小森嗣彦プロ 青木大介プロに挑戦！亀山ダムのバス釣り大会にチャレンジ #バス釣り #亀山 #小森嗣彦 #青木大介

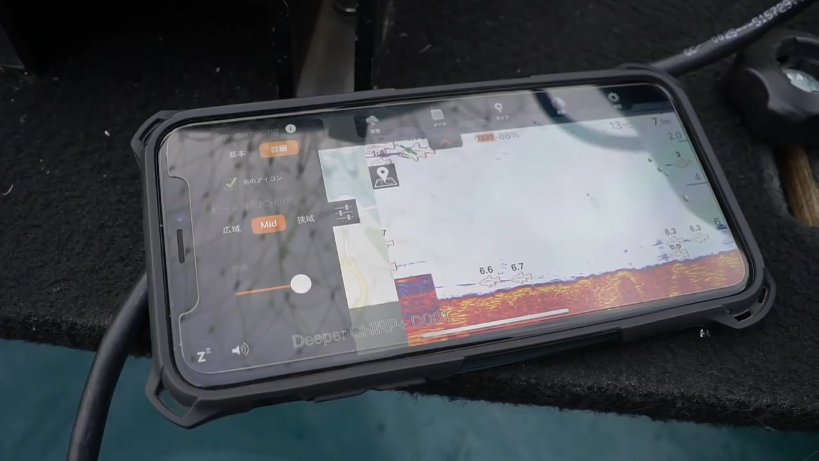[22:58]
魚探にちょいちょい映っているこういうのは、こういうね小さいバスみたいですよ。